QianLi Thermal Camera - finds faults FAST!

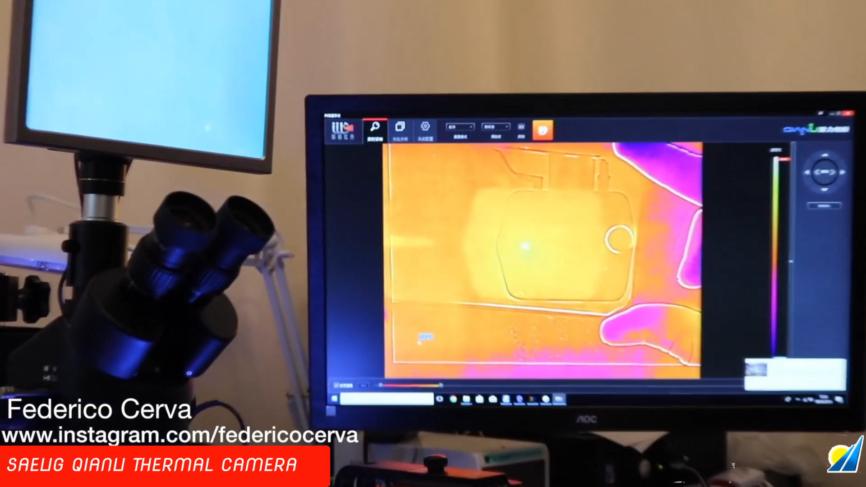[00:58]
Okay, and what we're going to do is, we're going to turn it on, and let's see what will happen. So, here we have the home button.
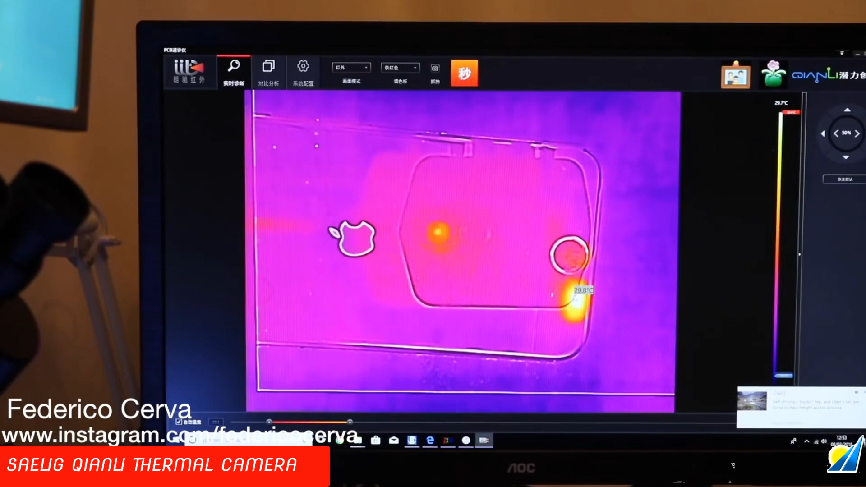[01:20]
If you hover your chorus cursor over, it will tell you the exact degrees. Now, this is crazy. So,
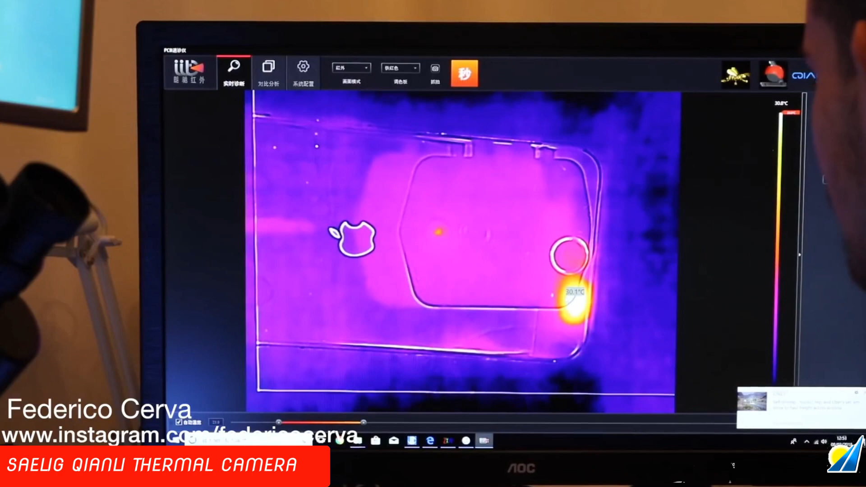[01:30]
now we know immediately that someone has damaged the home button.
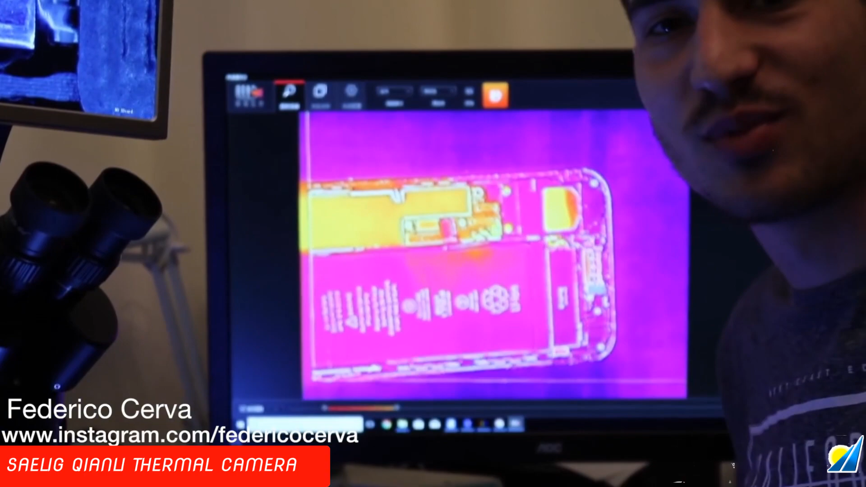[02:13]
Okay, guys. So, here we have a dead iPhone 6s. We're going to use this thermal camera to just give us a situation what's happening. Plug in to our DC power supply.
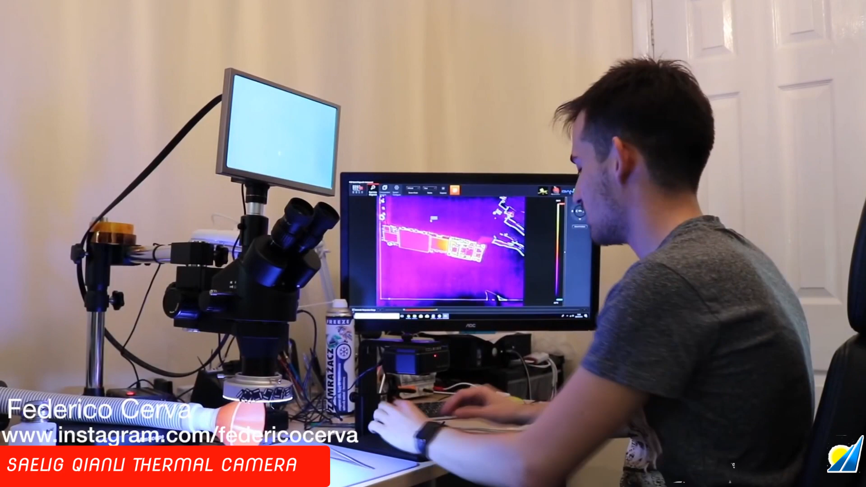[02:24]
Okay. Let me just have a look here. So, now, we have this option here.
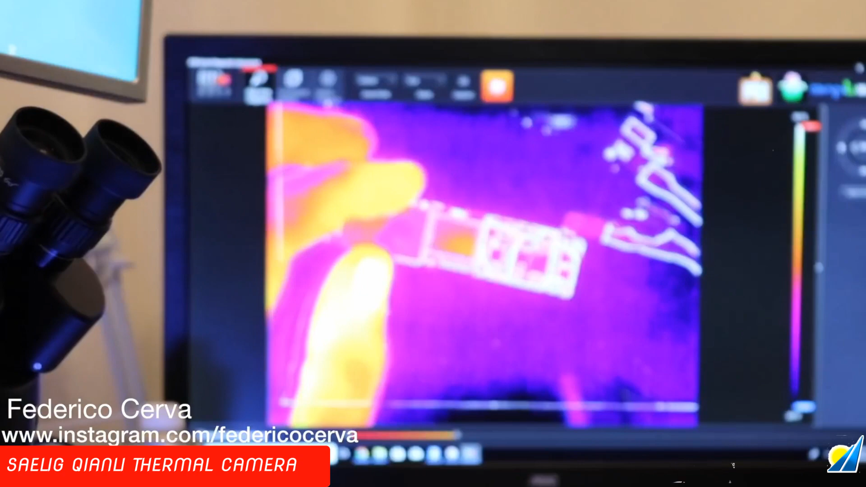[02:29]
If we click the orange button, we can turn in too fast to find the problem faster than looking at this type of area.
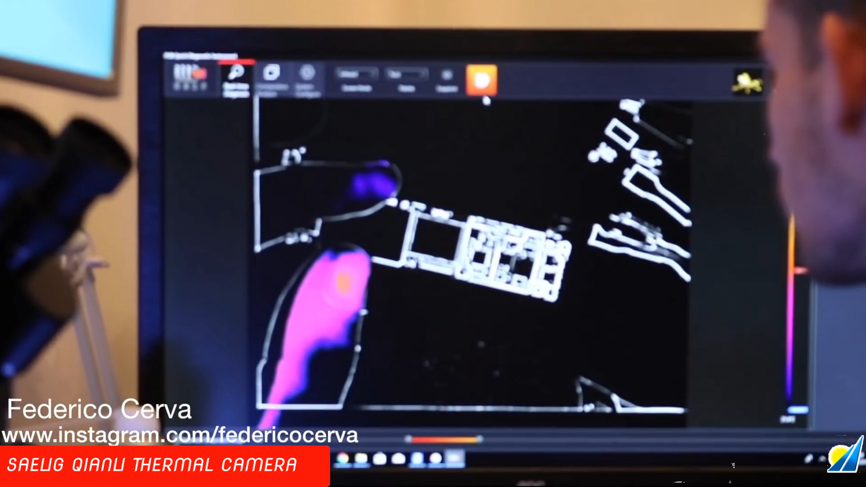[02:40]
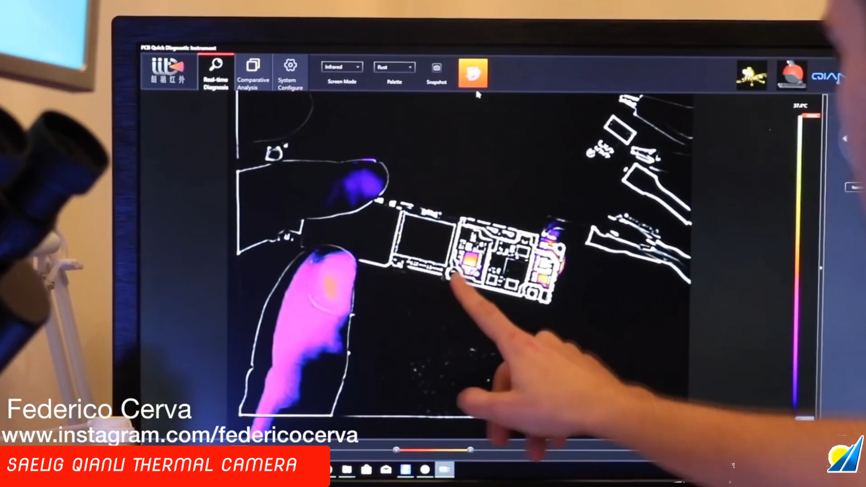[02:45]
Now, as you can see here, this is getting hot and this is getting hot, but the problem lies here. Now, as you can see, it's showing this.
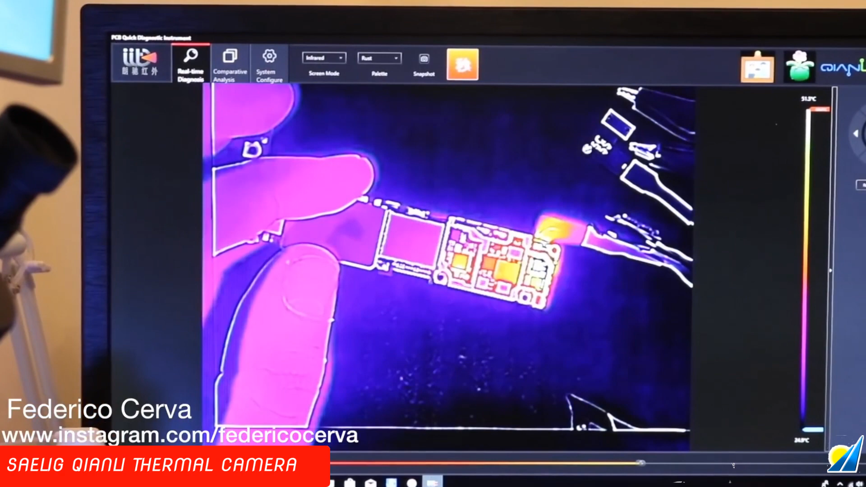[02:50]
We can try and go out here. Now, we can see the cap is getting hot.
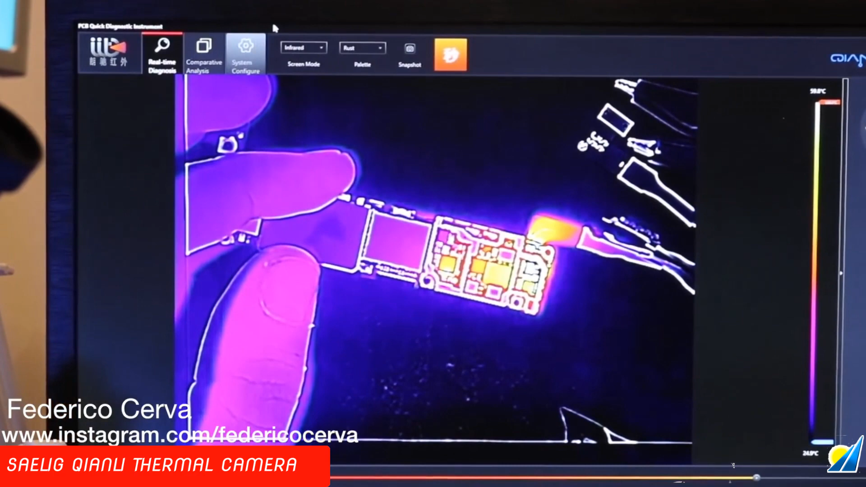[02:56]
So, what we can do is, we can switch it to normal mode and we can say, right, that looks like it's the issue right here.